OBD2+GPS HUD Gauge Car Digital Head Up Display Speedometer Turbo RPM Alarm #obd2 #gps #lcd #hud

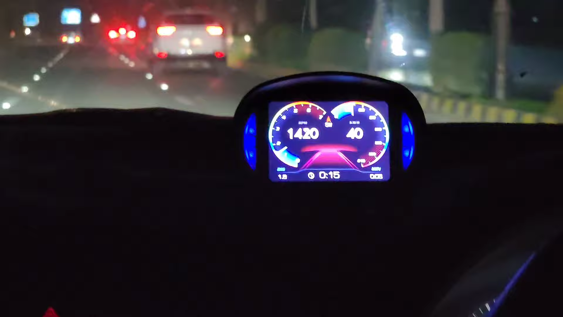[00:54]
ہے جیسے کہ مرسیڈیز وی ایم ڈیو وغیرہ یہ جو پروڈکٹ ہے زبادستہ ہے کسی بھی جو مزے کی چیز یہ ہے کہ اس کے اندر جو ہے کنیکٹیوٹی بہت سان ہے صرف ایک OBD2 جو کہ آپ کا کمپیٹر جو اکثر آپ گاڑیوں کو جب سکان کرتے ہیں یا آپ نے گاڑی کے اندر کمپیٹر کا فالٹ ڈیٹیک کرنا ہوتا ہے تو اس کے جگہ جو ہے وہ لگائی
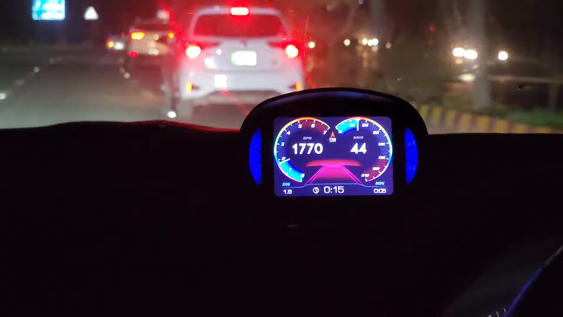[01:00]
جاتے ہیں یہ وہ پورٹ ہے جس کے اندر سے یہ ڈریکٹ آپ کا گاڑی کے اوریجنل جو یونٹس ہیں وہ اٹھا رہا ہے جو کہ کمپیٹر ECU جو جنیٹ کرتا ہے اس کے اندر سے یہ یونٹ لے رہا ہے زلدہ اس پرڈکٹ ہے
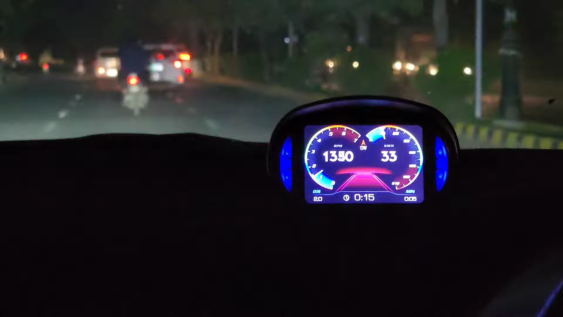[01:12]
جیسے کہ آپ دیکھ رہے ہیں یہ جو پرڈکٹ ہے ڈیجٹل ڈسپلے کے ساتھ کسی بھی گاڑی کے اندر ڈیچ بورٹ پر ڈیبل ٹیپ کے ساتھ اٹھ کے لگا سکتے ہیں سب ان گاڑیوں کے اندر جن کے اندر OBD2 سکانر ہے کیونکہ یہ لوگوں کا بہت زیادہ سوال آنا ہے بار بار تو اس لیے سوچا آپ کے ساتھ بار بار اپ ڈیٹ کہتا ہوں اس کے اندر جو ہیں ڈیفرنٹ چیزیں ہیں
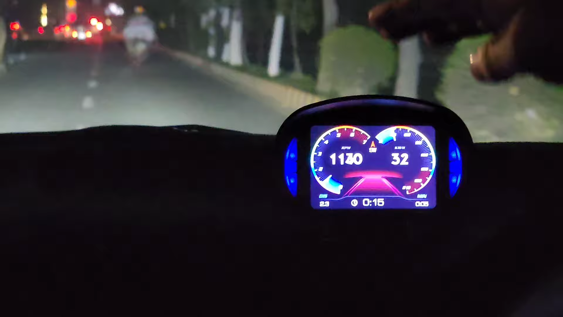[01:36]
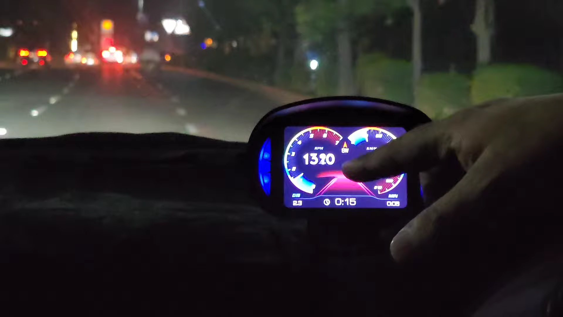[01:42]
جی توٹل ڈسٹنس جب سے گاڑی سٹارٹ ہوئی ہے کتنا کر لیا ہے اور منٹس بتا رہا ہے کہ کتنے منٹ جو ہیں وہ ہمیں ہو گئے ہیں گاڑی کے اندر گاڑی کو فرسٹارٹ ہوئے ہیں یہ وہ ساری آپشنز ہیں جو کہ آج کل ہمیں لیٹس گاڑیوں کے اندر ڈسپلے کے اوپر دے دی جاتی ہیں اور ہماری جو
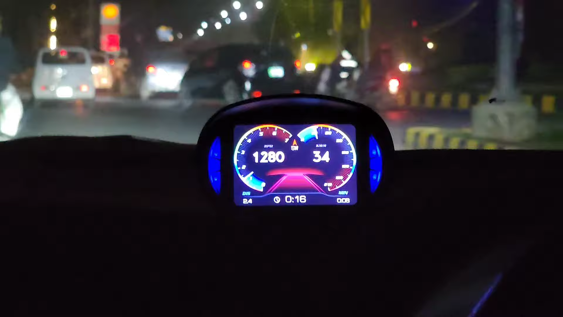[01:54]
پرانی گاڑیاں ہیں جیسے کہ کرولا دوہزار بارہ کا اس وقت میں آپ کو دکھا رہا ہوں ٹو تھاؤزن ٹوالڈ موڈل ایلٹس کے اندر
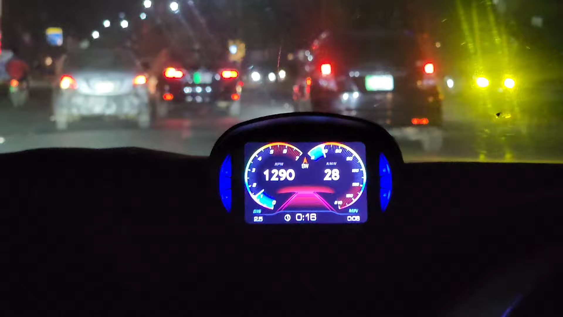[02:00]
جو ہمیں لگایا ہے اور آپ دیکھ سکتے ہیں کہ رولا کے اندر یہ بہترین قسم کا کام کر رہا ہے کسی بھی قسم کا کوئی پرابلم نہیں ہے اس کے اندر بے شمار فیچرز ہیں یہ بہت ہی مزیدہ پرڈکٹ ہے ان لوگوں کے لیے جو جیپ کے اندر بھی ٹرائول کر رہے
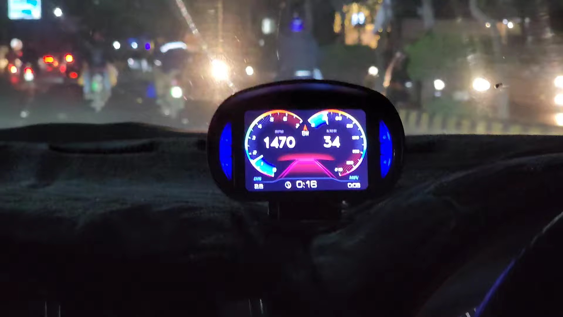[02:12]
ہوتے ہیں اور جو اپنا لیول جس کو گریو میٹر بھی کہتے ہیں وہ اس کے اندر اویلیبل ہے جیسے کہ آپ دیکھ رہے ہیں اس کے اندر سب سے پہلے میں آپ کو ڈیزائنز بتاتا ہوں کہ یہ ڈیزائنز ہوئے ہوئے بہت ہی خوبصوری ڈیزائنز
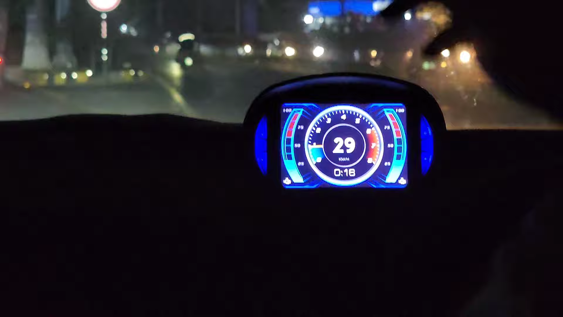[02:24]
جس کے اندر وارٹ ٹپریچر آپ کو دکھا رہا ہے اس کے علاوہ یہاں آپ کی گاڑی کی جو ہے وولٹ میٹر
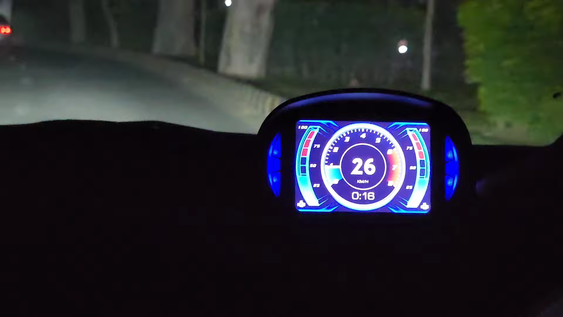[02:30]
دکھا رہا ہے نہیں بلکہ یہ آپ کا لوڈ دکھا رہا ہے گاڑی کا کہ گاڑی کے اوپر کتنا لوڈ ہے یہ لوڈ بیسکل میٹر آپ کو دکھا رہا ہے اس کے علاوہ جو ہے کتنے پرسنگ گاڑی کے پر لوڈ ہے جیسے کہ میں ریز دوں گا تو لوڈ زیادہ ہو جائے گا اس
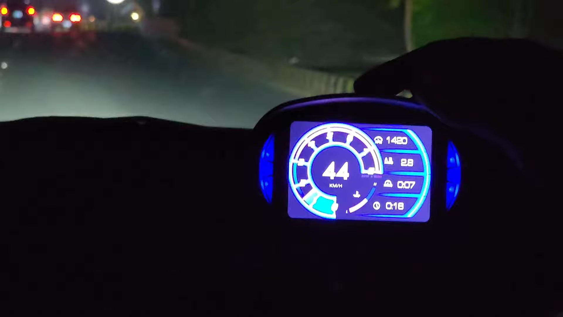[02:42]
کے علاوہ آپ دیکھ سکتے ہیں کہ اس کے اندر جو آپشن اویلیبل ہے اے ٹو بی مطلب ڈیسٹنس کتنا ہے ٹائم کتنا ہو گیا ہے گھڑی
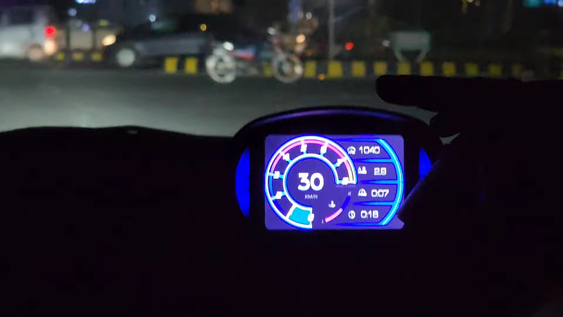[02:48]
کا ٹائم جو ہے وہ آپ سٹ کر لیں ابھی میں نے اس کے پر سٹ نہیں کیا اور اس کے علاوہ یہ ڈسپلی آ رہا ہے اس کے علاوہ جیسے کہ آپ دیکھ رہے ہیں یہ ڈسپلی بھی ایک بہت ہی خوبصورت بہت ہی یونیک ڈسپلی جو ہے جس کے اندر آر پی ایم بغیرہ
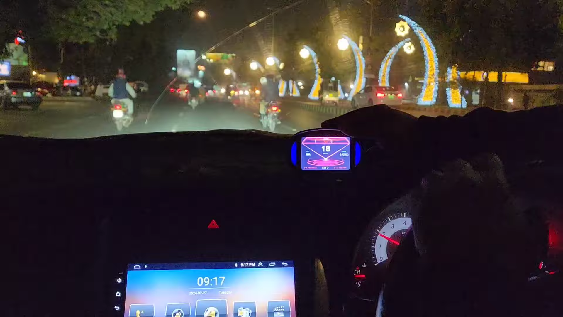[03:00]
ای ٹی سی ویلیو بغیرہ سارا بوچھ بتا رہا ہے اس کے علاوہ یہی ڈسپلی جو ہے وہ اس طریقے کا ہے اس کے اندر نورٹ ساؤٹ ایسٹ جو ہے آپ کی جو ڈسٹنس ہے
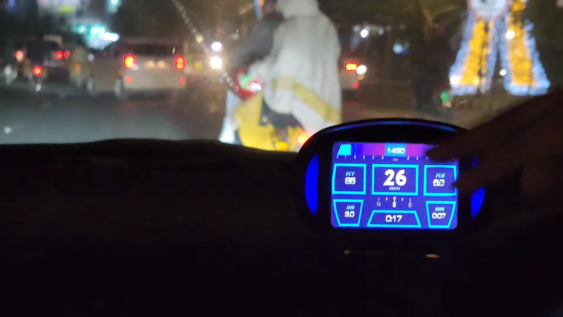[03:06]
جو ڈیریکشن ہے وہ آپ کو بتائے گا اس کے بعد دوبارہ اگر آپ دیکھیں تو یہ ٹربو جو ہے
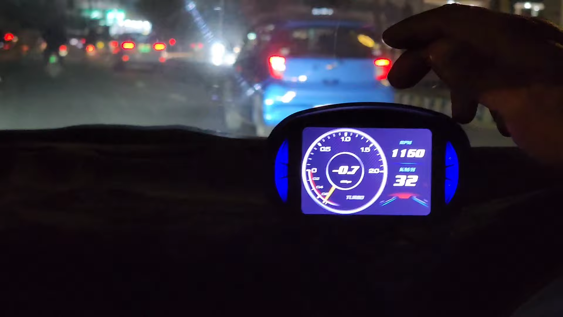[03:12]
ٹربو کی جو ہے وہ لیمٹ آپ کو اپ ڈیٹ کرے گا جتنی ریز زیادہ دوں گا وہ اتنا
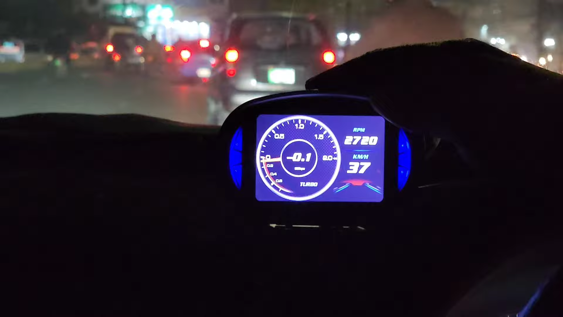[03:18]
زیادہ ٹربو جو ہے وہ اس کی مائنس فیلیوز میں آتی ہیں یہ جیسے کہ دیکھ رہے ہیں اس کے بعد اس کے اندر زبردست یہ
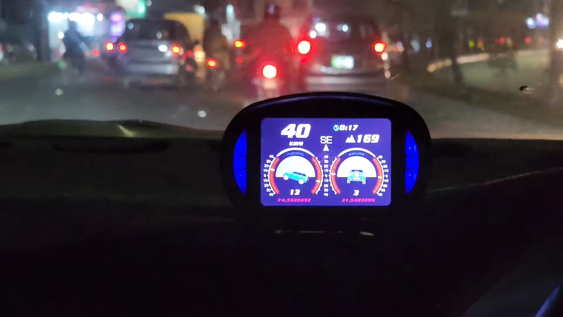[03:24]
لیول میٹر یہ لیول میٹر بہت زیادہ لوگ ریکوائیڈ کرتے ہیں کہ یہ لیول جو ہے وہ ہم نے گاڑی